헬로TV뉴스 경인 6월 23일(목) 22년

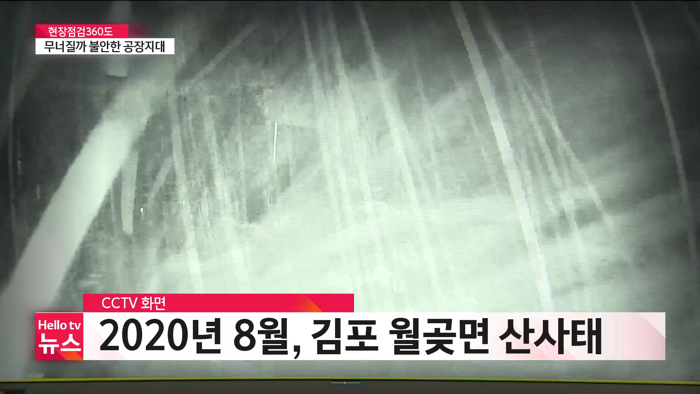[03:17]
얼마 지나지 않아 흙더미가 쏟아지기 시작하더니 공장 외벽이 힘없이 무너집니다.
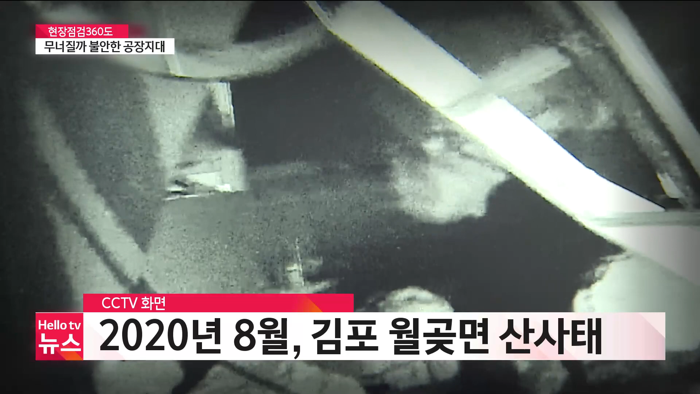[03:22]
지난 2020년 여름 폭우 당시 CCTV 화면에 잡힌 김포 월곤면 산사태 모습입니다.